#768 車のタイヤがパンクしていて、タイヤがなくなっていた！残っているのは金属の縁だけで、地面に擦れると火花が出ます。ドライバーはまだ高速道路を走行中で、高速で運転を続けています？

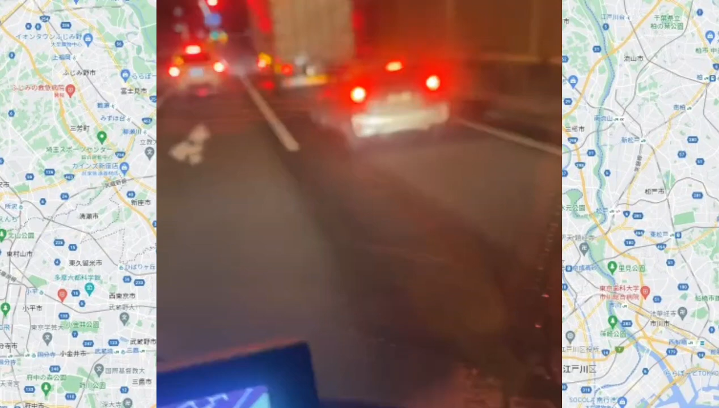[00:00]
よく見るとタイヤがありません。ホイールがむき出しの状態で走っていたのです。これは今月14日の早朝、千葉県内を走る国道で撮影された危険運転の映像です。